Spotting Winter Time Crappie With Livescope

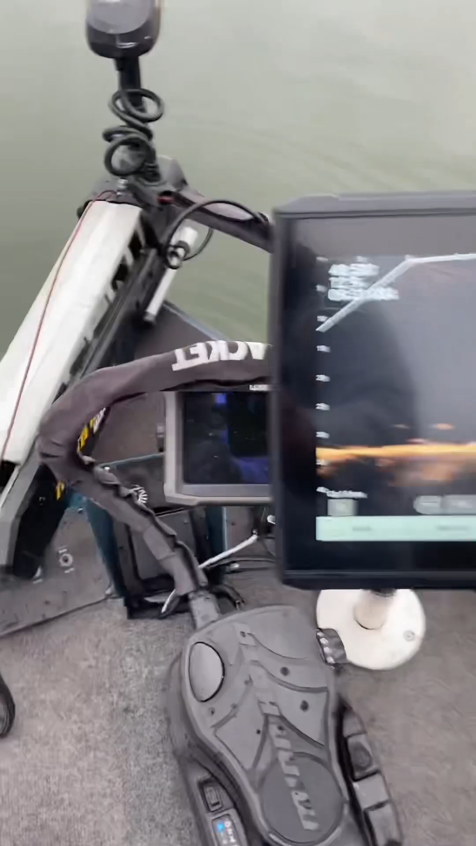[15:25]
all right let's get one more more and then i'm gonna i'm going to uh do some more video and seeing they come up off the bottom there i've got them i've got them feeding now so usually if you catch one or two two you'll catch ten you can get them feeding so let's try that one more time
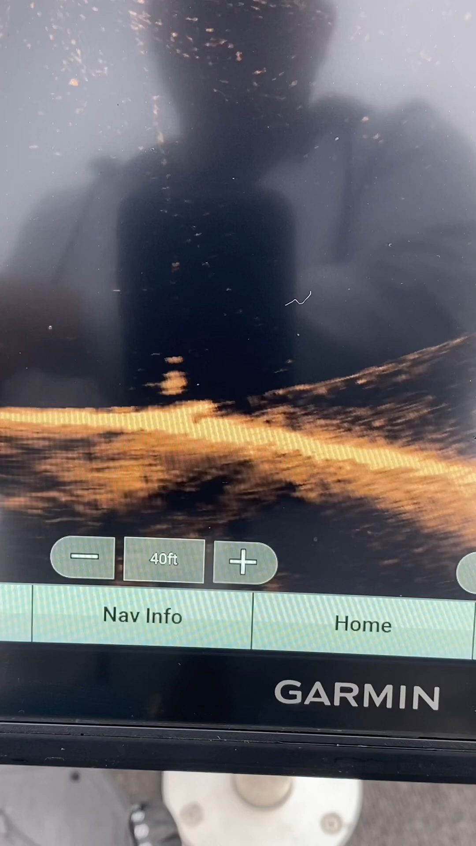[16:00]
here it comes big boy got him oh yeah that's a hog oh my gosh